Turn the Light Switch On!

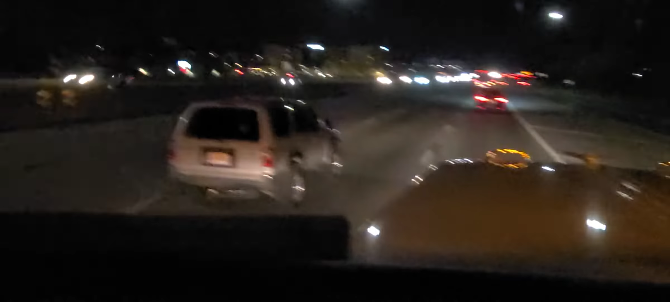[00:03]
you know I really can't understand this about people he has his headlights on but he has no taillights how do you not know what your vehicle does or does not do it's your vehicle you should know what you're doing you know you should know if you're if you're if you have taillights he does not have no taillights his headlights are on but there ain't no freaking taillights he's gotten lucky to where he hasn't gotten a ticket you'd think somebody would stop him
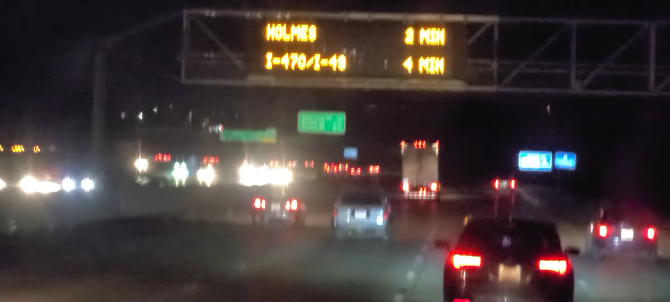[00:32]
and tell him that he needs to turn his light switch on so he has taillights but nobody cares out here nobody cares that you know i'm really surprised how long he's had the vehicle he doesn't know that he needs to turn his light switch on to have taillights and this guy's starting to piss me off he's doing 57 mile an hour right now